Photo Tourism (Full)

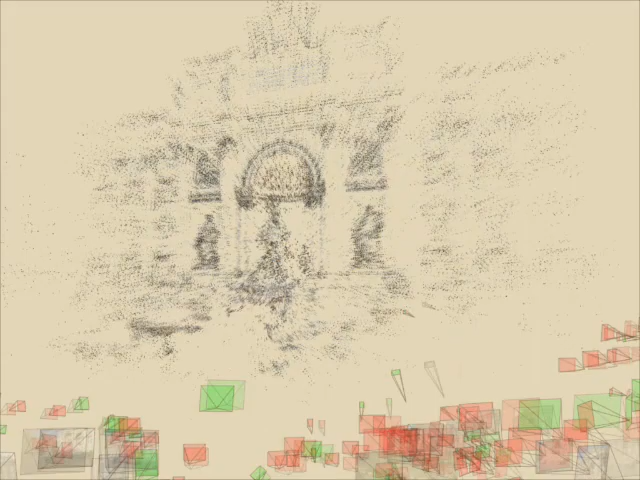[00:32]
and provides intuitive controls for exploring the scene and finding interesting photographs. Our system takes a collection of photos of the same scene as input.
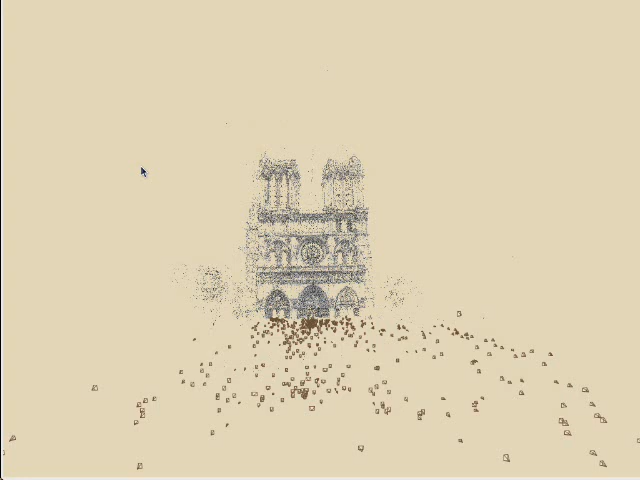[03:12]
The user can select regions in the point cloud to find images of an object. Our system also allows users to annotate photos.
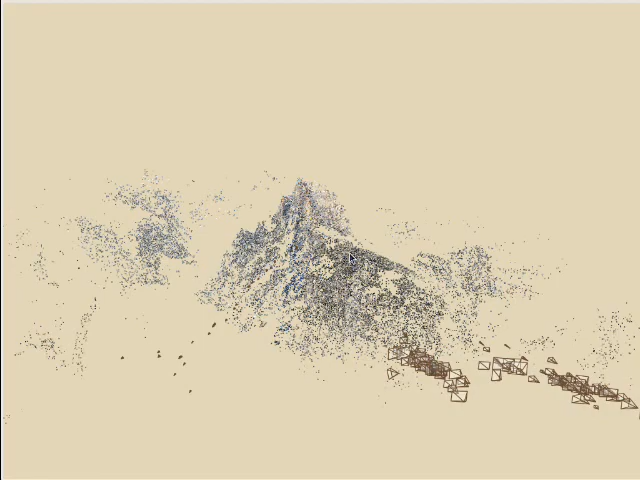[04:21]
If the user finds a viewpoint they like, our system makes it easy to find images taken from a similar viewpoint.